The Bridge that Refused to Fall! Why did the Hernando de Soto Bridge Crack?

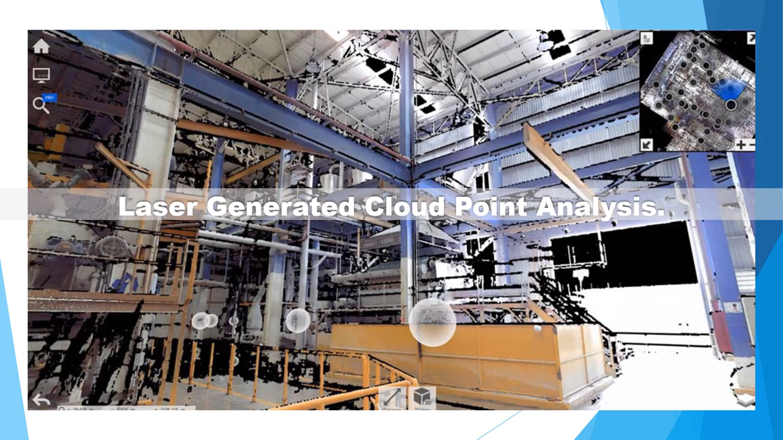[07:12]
structures and facilities this imaging process can accurately register the damage deformations and cracks of the structure once the images are processed the result is a precise series of sectional views of the structure like how doctors can obtain detailed images of a patient's body through a ct scan a structural engineer can obtain detailed images of a damaged structure for analysis the review of these sections allows the specialist to know if the elements have been subjected to additional efforts that have exceeded their elastic capacity the elastic capacity of an element is what determines how
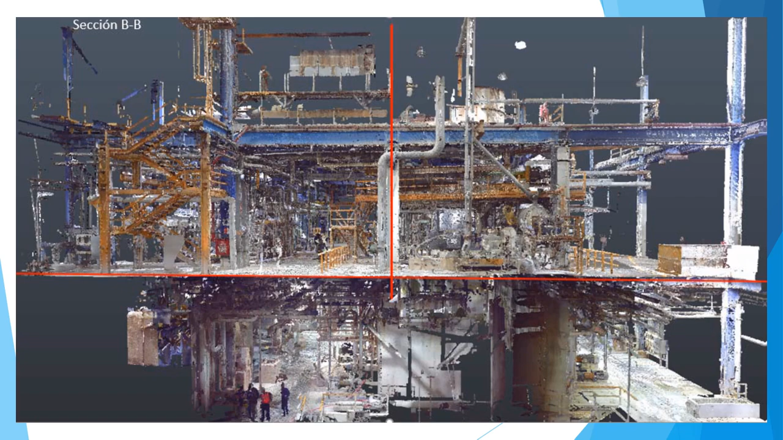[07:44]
much stress it can endure before losing its capacity of resistance the bridge of santa cruz in this image we can observe a concrete structure of a primary vehicular bridge this bridge is being subjected to analysis after one of the primary beams was damaged during an accident a
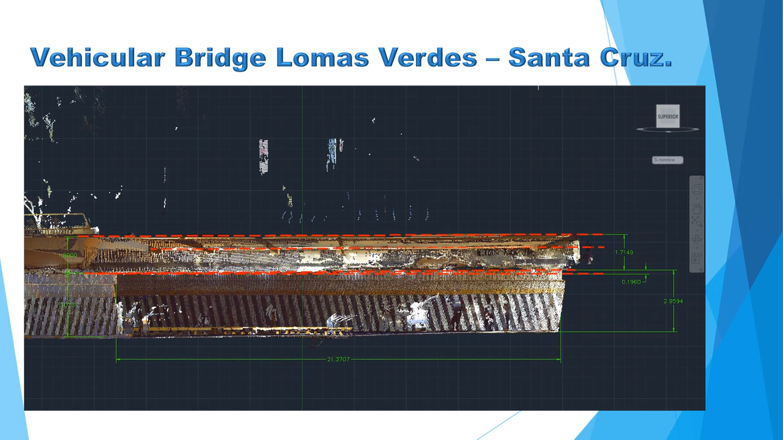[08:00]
point cloud scan allows the structural engineers to assess the damage and check the structure for deformations structural vibration analysis an environmental vibration study allows us to get the